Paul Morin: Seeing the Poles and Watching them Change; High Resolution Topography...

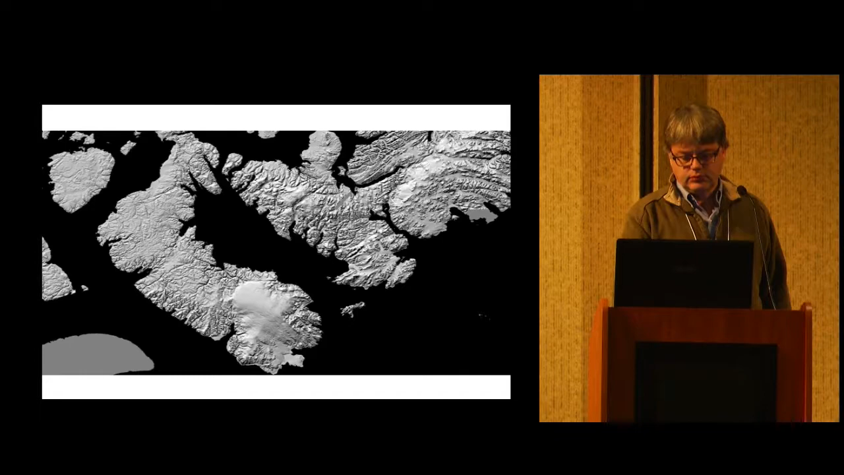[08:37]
And so just to give you a sense of what this data coming out in this next time is going to look like, here are some islands in the Canadian archipelago
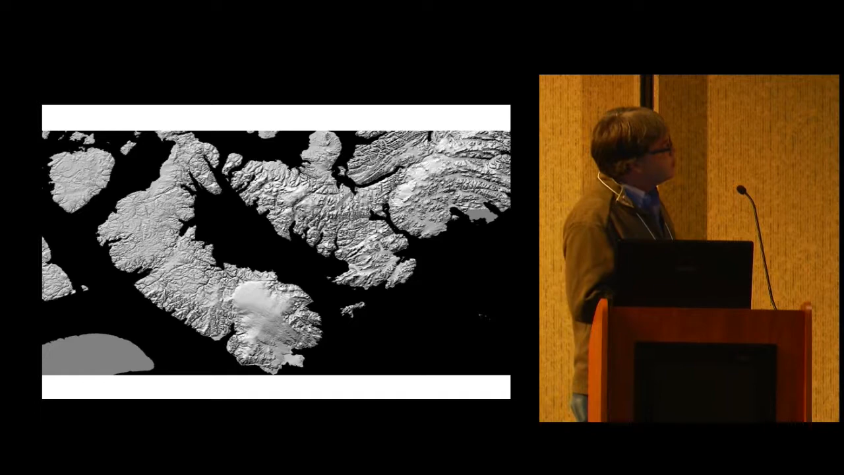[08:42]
with ice caps on the end. We have some beautiful structural geology just in random places in Canada.